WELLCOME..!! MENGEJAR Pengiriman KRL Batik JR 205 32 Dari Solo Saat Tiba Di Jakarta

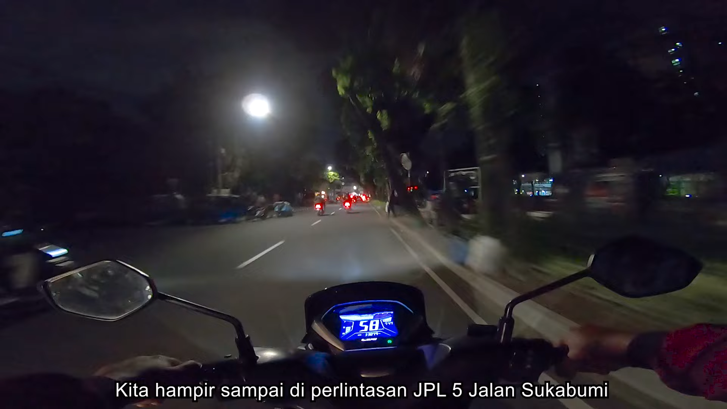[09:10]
Nah, ini dia, kita sampai di perlintasan JPL5.
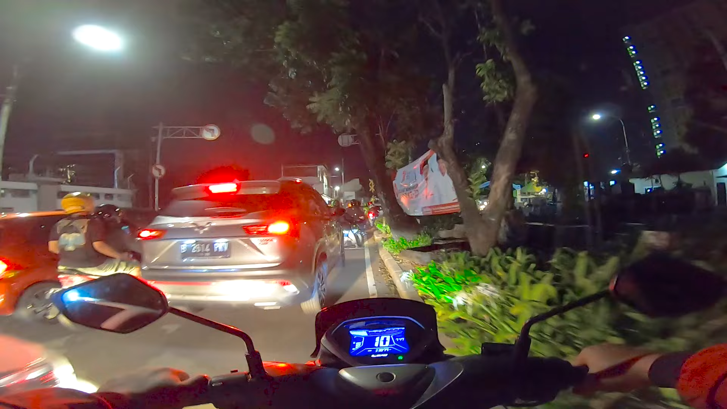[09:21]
Jalan Sukabumi.
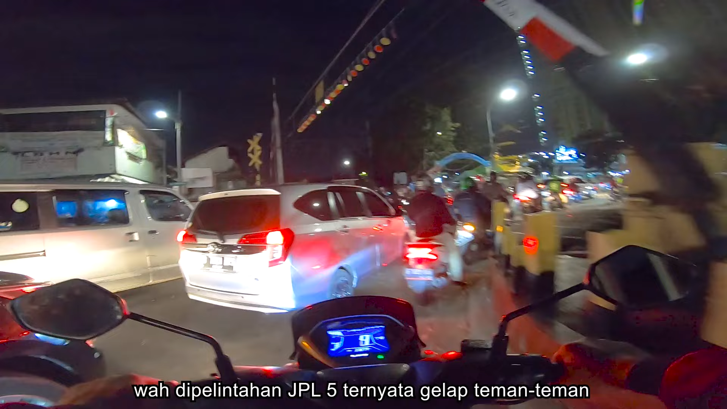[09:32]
Sini. Oh, ada kereta tuh. Bu, udah lewat. Huh? Ini kita pindah ke JPL2 nih, teman-teman. Kayaknya di sini lebih terang.
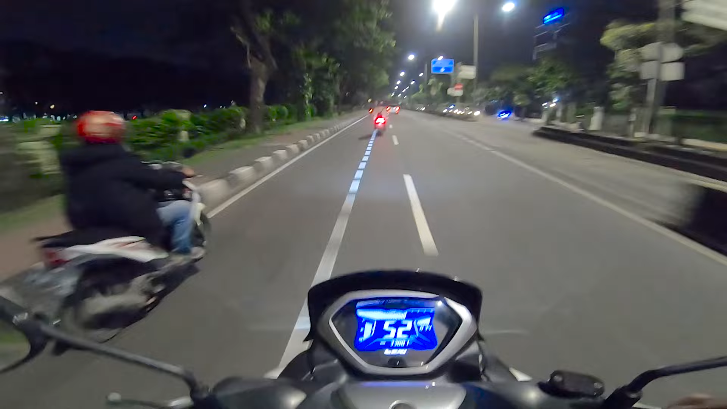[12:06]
Kita kejar enggak ya? Yuk, let's go. Itu dia. KLB-nya baru lewat jembatan.